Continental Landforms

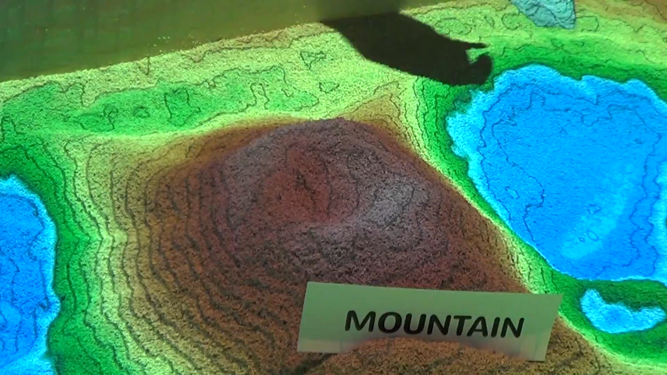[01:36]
I bet you would call it a volcano.
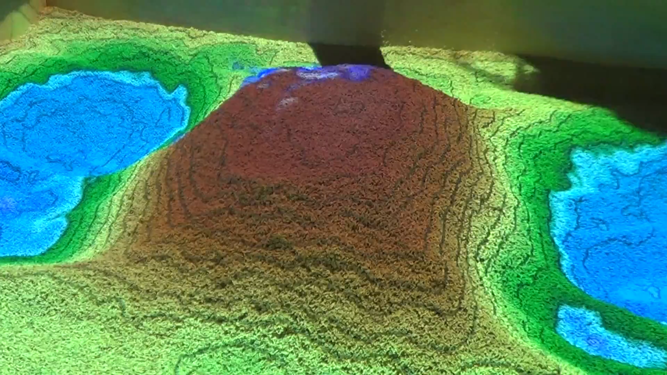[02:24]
Now when these contour lines are closer together, that indicates steeper.
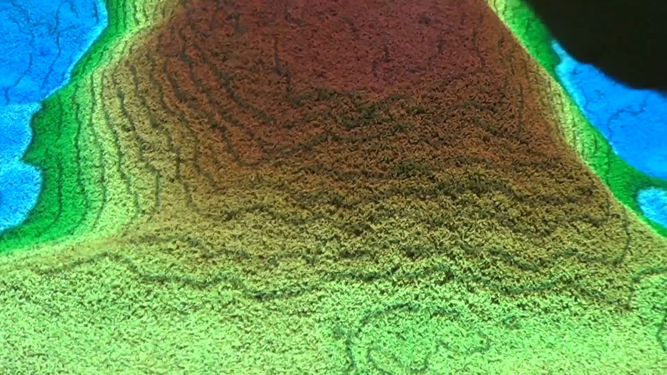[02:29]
So let's make this side less steep. Look what happens to the contour lines.